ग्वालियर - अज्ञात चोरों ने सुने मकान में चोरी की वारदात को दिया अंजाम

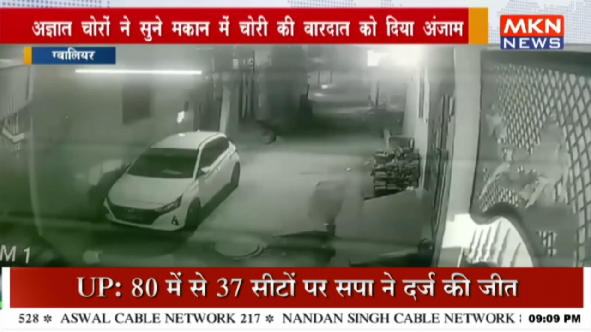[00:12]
निशाना बना कर चोरों ने एक लाख रुपे पर अपना हाथ साफ कर लिया वही अघटना CCTV कैमरे में कैद हो गई है जिसमें घर से चोरी के बाद बाहर जाता हुआ चोर दिख रहा है वही इस घटना की सूचना मिलते ही पुलिस और FSL टीम मौके पर पहुच कर जांच परताल में जुटी हुई है